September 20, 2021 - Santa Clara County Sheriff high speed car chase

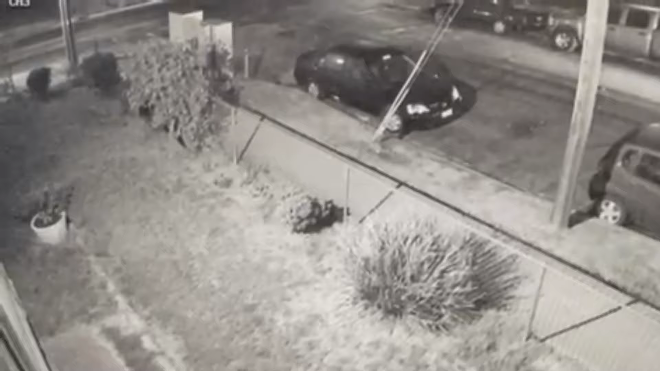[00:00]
Santa Clara County Sheriff High-Speed Car Chase. September 20, 2021 at 1:25 a.m.